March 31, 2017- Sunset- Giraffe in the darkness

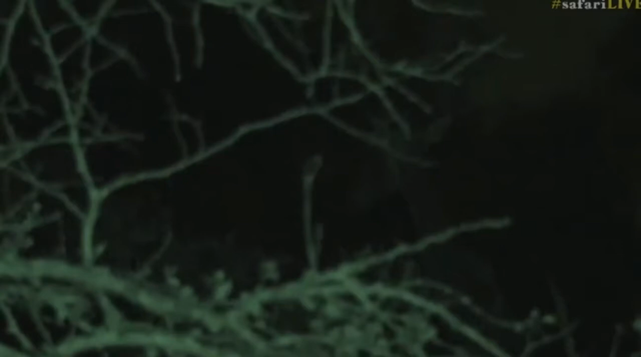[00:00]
Indeed, it is a little bit green and with big blotches, and it is a beautiful giraffe, a little female giraffe that's tucked into the bush here, and we're using our IR lights to be able to see them. Now, it is completely black where that giraffe is standing. I cannot see a thing, and there's another one. Oh, look at that. Isn't that better? Now we can actually see that giraffe coming out.
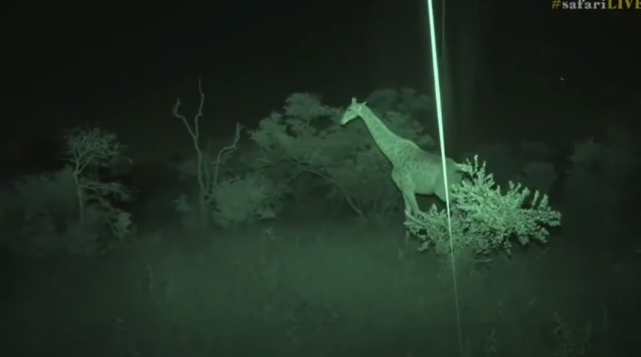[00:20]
Isn't that magnificent? So this is what I was talking about earlier, and that we're able to view these animals in complete darkness and not in any way affect them. They can still move around. They can still see, and it really is quite amazing to be able to get a little bit of an insight into what these sort of animals do at night.
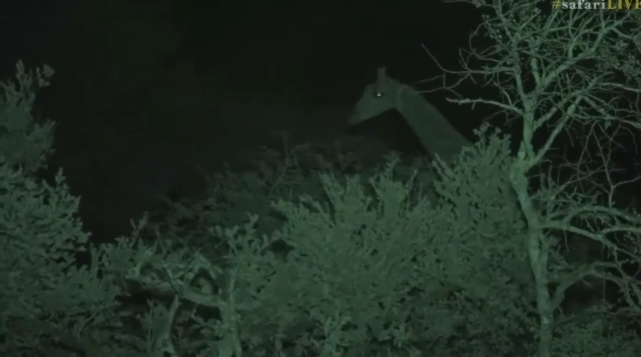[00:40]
You know, we know a lot about lion and leopard because we spend a lot of time with them at night, but we don't know a lot about what the elephants get up to and giraffe, and so it's really good to see them. But isn't that incredible how that giraffe just disappears when it ducks down? You would think for such a tall animal we would be able to see it, but that camouflage works absolutely perfectly. When it bends down, that broken pattern just disappears behind those trees. It really is quite something. And again, we know they're females, both of them, because of those ossicones on top of the head.